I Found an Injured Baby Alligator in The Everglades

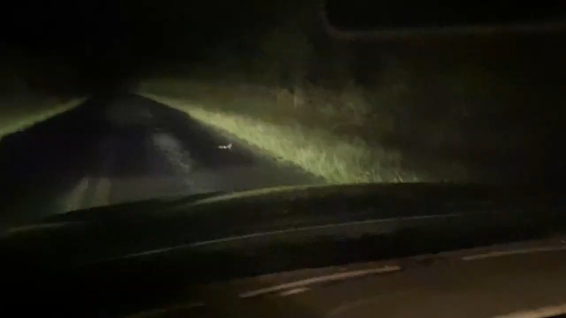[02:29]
there's a little snake posted up over there let's go see him and see what this guy is why slow down little one
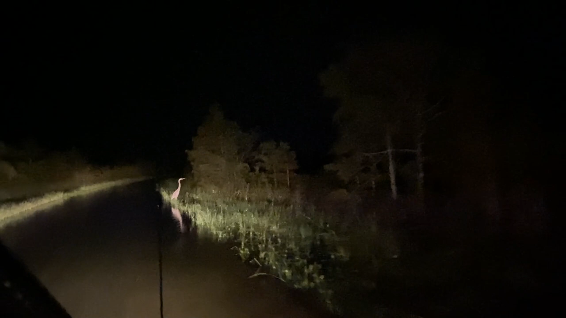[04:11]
I saw a huge bird there here you can get the camera see if you can get a good angle and there's another one in the middle of the road over there that's a penguin
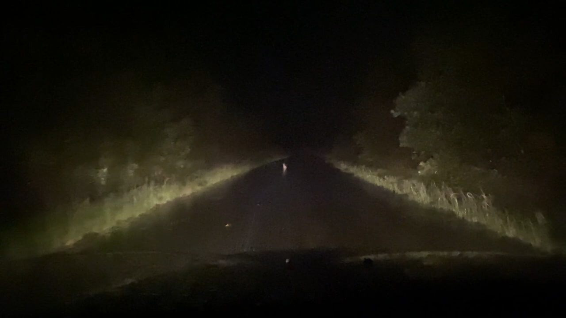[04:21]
that's a penguin that one doesn't have a duck or something is that a duck what the what is that
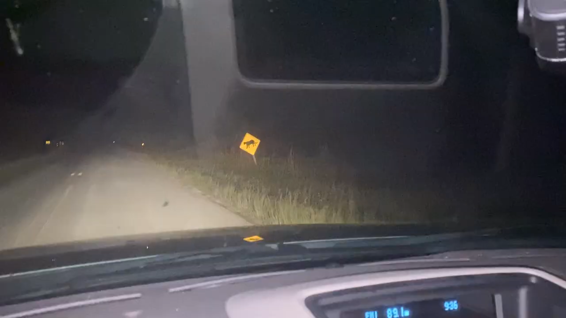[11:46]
you got some panthers coming up